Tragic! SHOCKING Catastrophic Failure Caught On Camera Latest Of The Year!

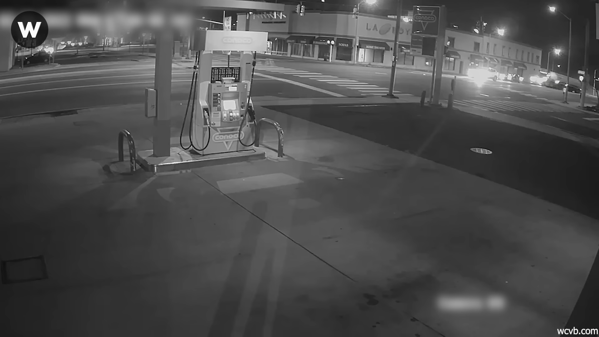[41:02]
leading to a fiery explosion just outside New York City.
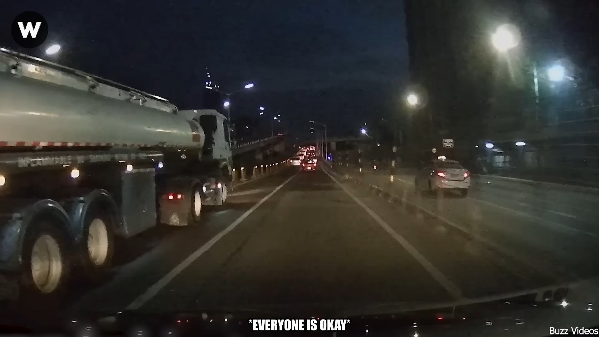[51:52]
On February 15, 2022, along EDSA in Manila, Philippines, a tanker crashed into a roadside barrier.
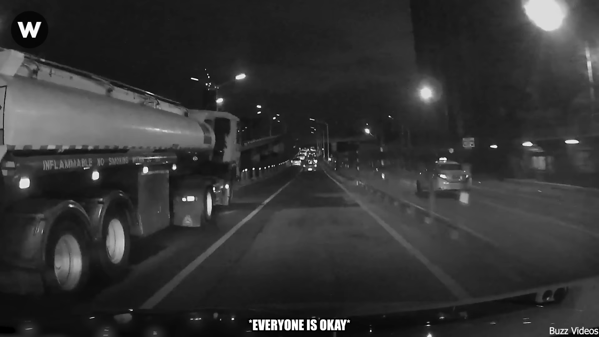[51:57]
The incident caused debris, and the road was blocked.
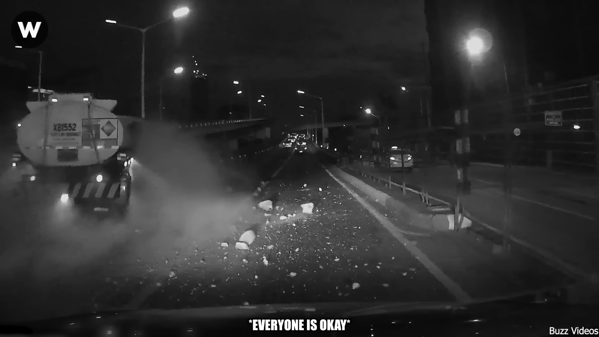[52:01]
This incident likely caused disruption and required response from local authorities to manage traffic and any potential hazards from the crash. Fortunately, no one got hurt.